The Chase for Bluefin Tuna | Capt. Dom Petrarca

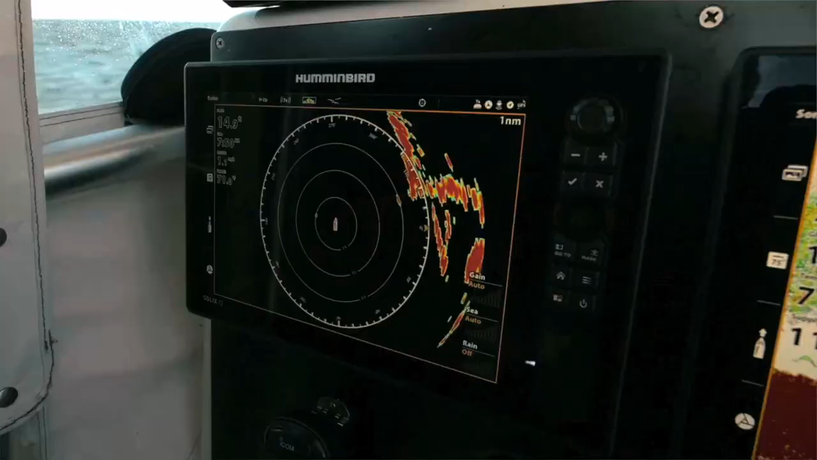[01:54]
that radar will bring you right to the life.
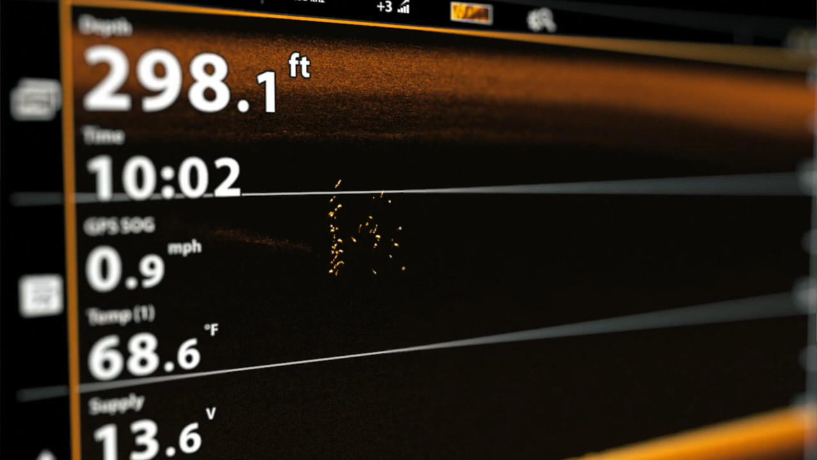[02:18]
On screen: depth 298.1 ft, speed 0.9 mph
We're in some deeper water, and seeing those fish down in the water column, easiest thing to do rather than setting up short drifts.
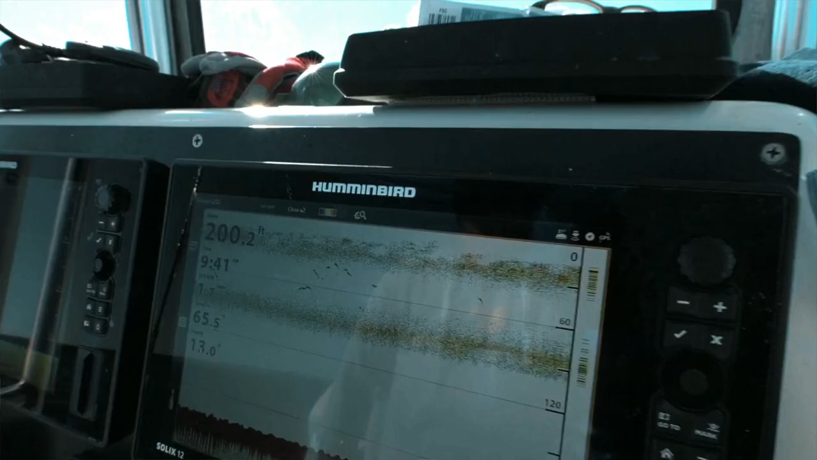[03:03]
These Solexes, now you can see each individual fish.
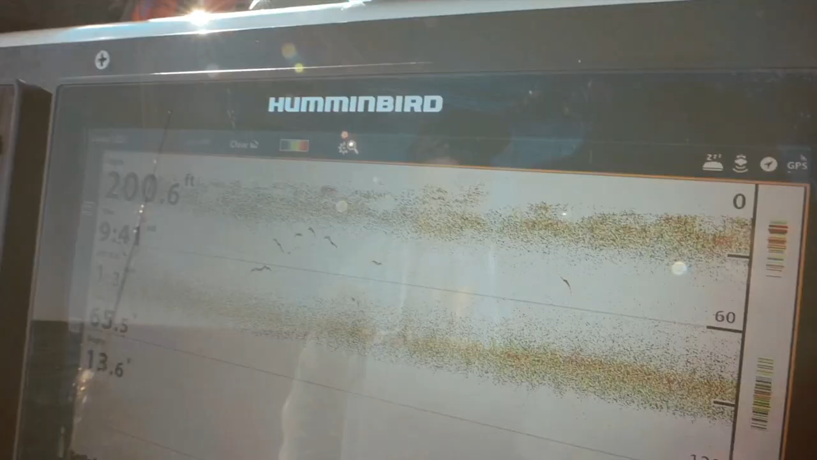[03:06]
On screen: depth 200.6 ft
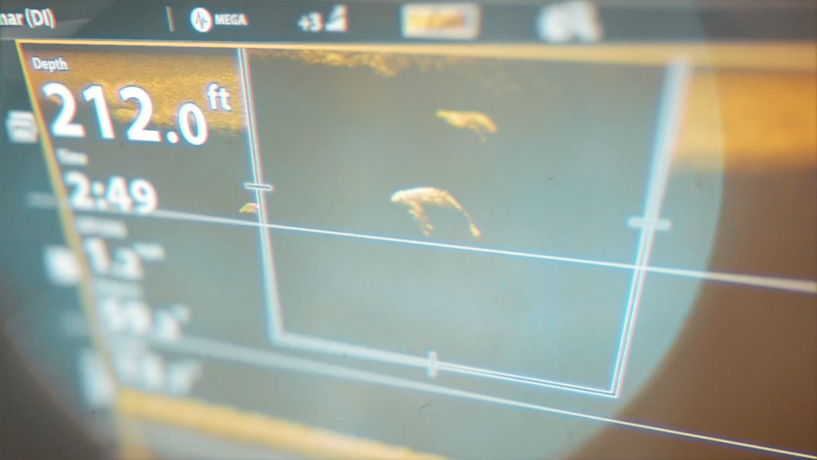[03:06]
On screen: depth 212.0 ft
You can see the fins on the fish. You can watch the line. They're strong enough to pick up this thin braided line and a jig heading to the bottom.